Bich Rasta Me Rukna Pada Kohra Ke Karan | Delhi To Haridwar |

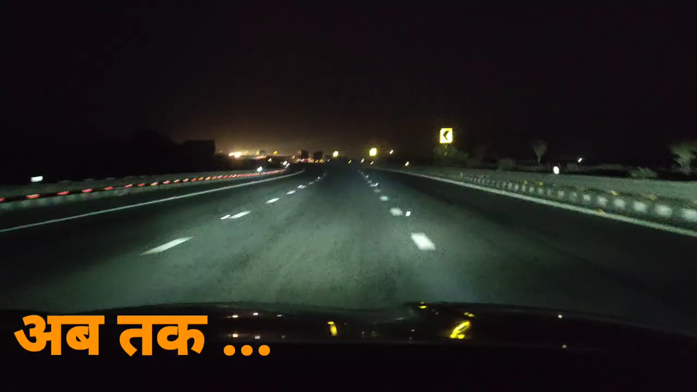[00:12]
देखो रात का भी लाइट वाइट कुछ नहीं है अपन लोग जब विडियों को पासिंग लाइट मारें तो
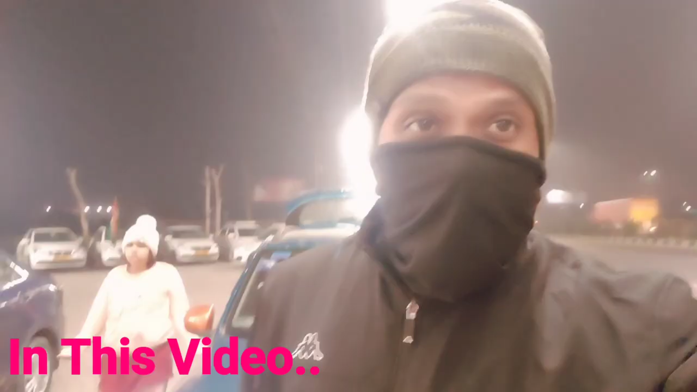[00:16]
यार भूक पेट में इतना मनलब चुहे कुदर है ना क्या ही बोले
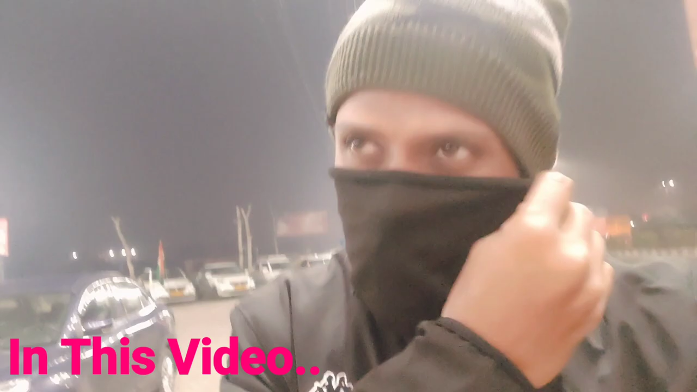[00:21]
रात को भाई देखो यार
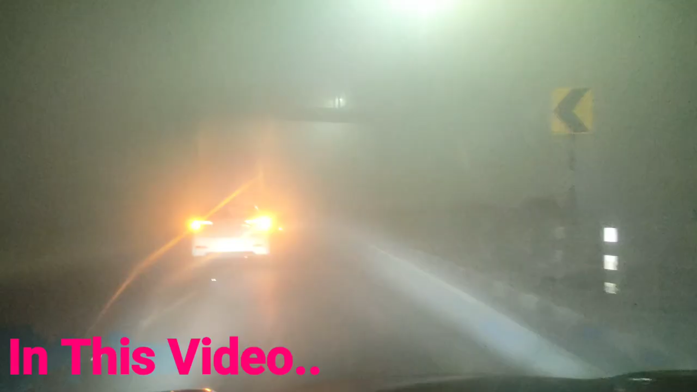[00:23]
फोग यार कटे ही जहर वाला आगे आगे नहीं दिख रहा अच्छा से यह तो कार जा रही है तो सहीं पीछे तो और भी कुछ
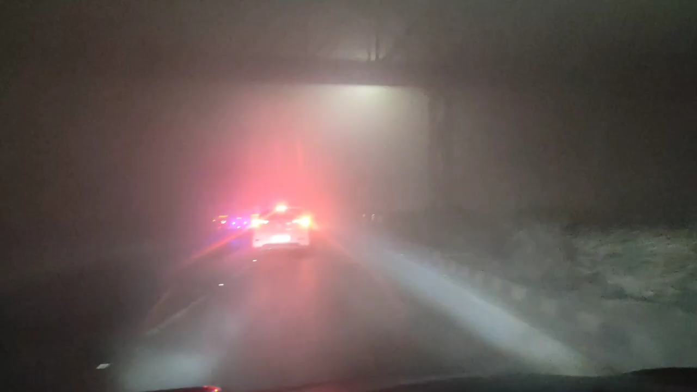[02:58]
आगे आगे नहीं दिख रहा अच्छा से यह तो कार जा रही है तो सही है पीछे तो और भी कुछ नहीं दिख रहाता यार अपने को डवल इंडिकेटर जलाके जा
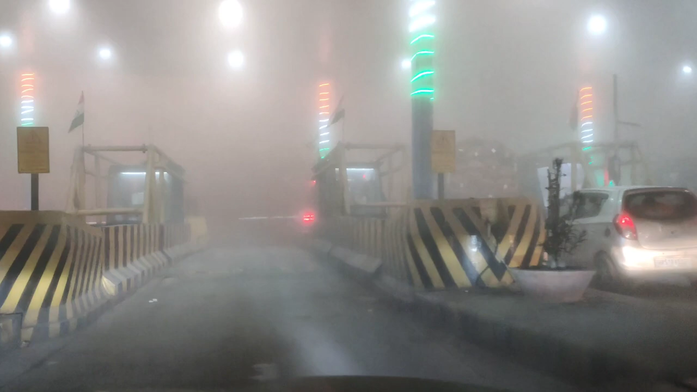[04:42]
पे तो सही है उस तरफ कुछ भी ना दिख रहा था भाई इतना खतरनाक वाला बट क्या कर सकते भगवान तो कष्ट में ही बुलाते हैं ना हमें तो जाना ही
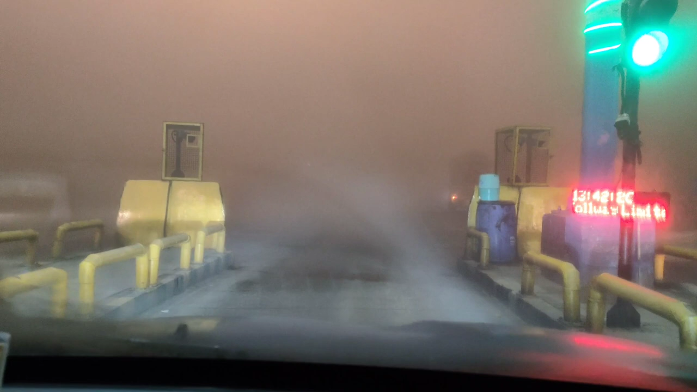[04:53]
पड़ेगा और यह अपना फास्ट टेक वाला ले लेता पहले है इसका इन मार लेता भाई अच्छा खासा चलो सही है कुछ भी ना दिख रहा है सामने तो दिखे ही ना है कुछ थोड़ा सा इंड
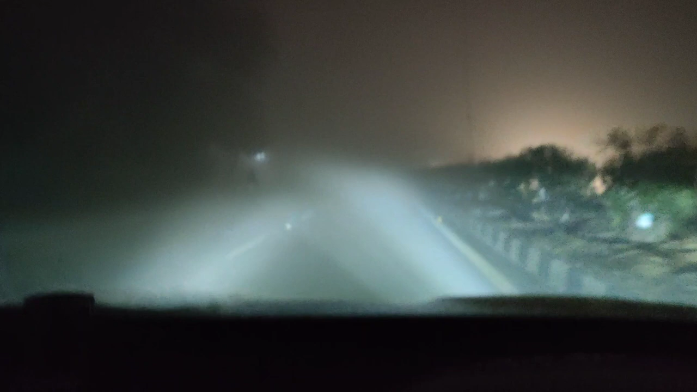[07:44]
अपन लोग डीपर मार के जा रहे हैं क्योंकि भाई में लब समझ रहो ना इतना में रिस्की होता है इसलिए ये भाई देखो क औरा क्या भ्यानक वाला है रावत होस्पिटल अच्छा चलो तो